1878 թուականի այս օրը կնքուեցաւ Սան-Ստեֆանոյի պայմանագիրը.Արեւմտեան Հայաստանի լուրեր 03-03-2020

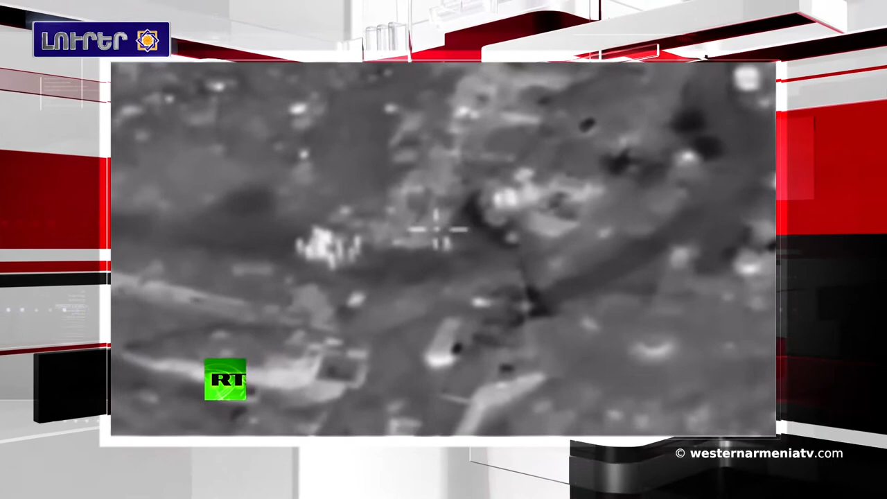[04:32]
Հազմահոտային ուժերը մարդագան առակերություն իրագանացուցեր են նայանքի հարավին և ոտային, հարված հաստուցեր են Սարմին կաղաքի մերցագայքին կտնվո թրկական նրազմական շարասյունին վրա։
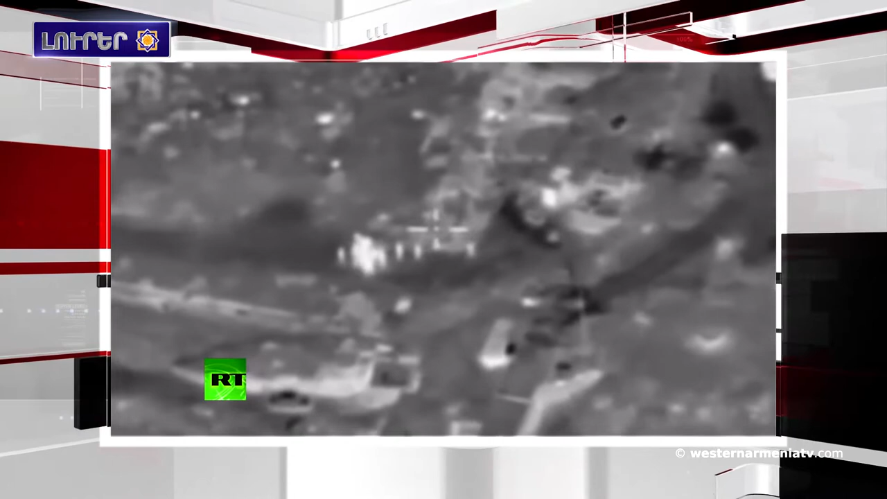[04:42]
Չհաստադված լուր էր ու համացայն թուրկ սինձարայոներու շարկին գան վիրավորներ և սպաննվածներ։ Տրկական պանագի մեկալ շարասյուն հադերը երկիր հյուսյու սարեմութքին կտնվո բաբլ հավասահմանը։ Համացայն էլ մաստարգայքին շարասյունի գազմին մեջ կան ինչպես զրահաբատ մեկենաներ, այնպեսալ հրասայլեր եր եր բուլդոզրներ, ամրություններ կարուցելու համար։ Սարկավորումներ նուղարգվեր են ազավույ է լերներու շրճագայք, ուր անգարայի աճակցած ընդիմության զինյալները գպործեն թյլ չի դալ,